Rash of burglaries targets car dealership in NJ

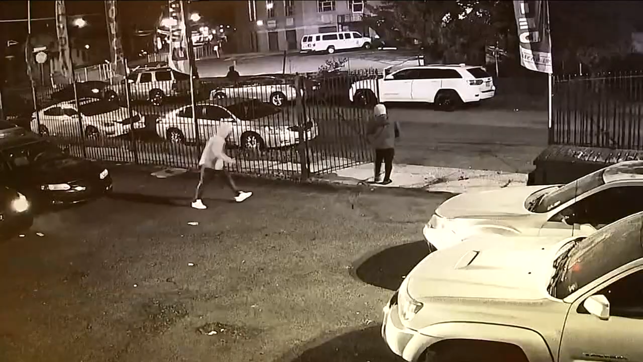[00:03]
Car thieves are having a field day at one dealership in New Jersey. Last month, someone stole eight cars from that dealership in Irvington.
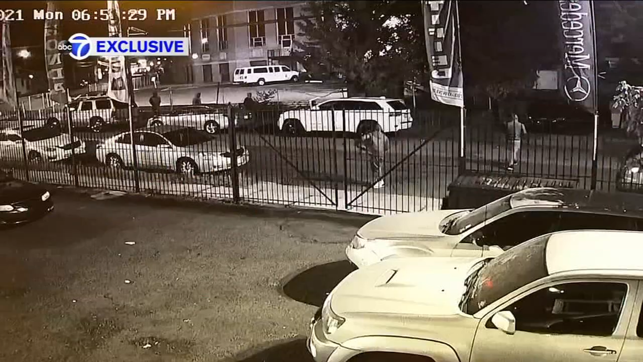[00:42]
May 17th before dawn, in the dark, a gang of thieves. You see them coming down the sidewalk next to the executive auto group car lot on Chancellor Avenue.
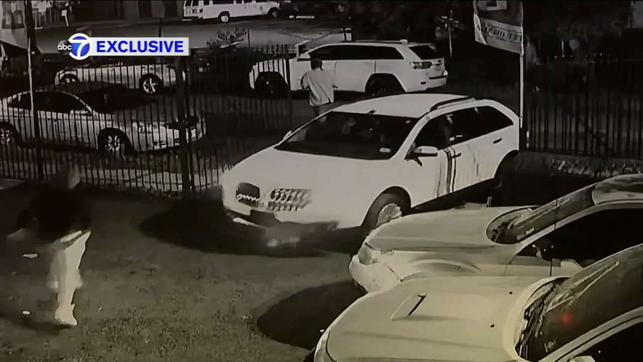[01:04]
And the gang starts stealing them. Higher-end luxury cars, driving them off the lot, even crashing one on the way out. Eight cars stolen that night.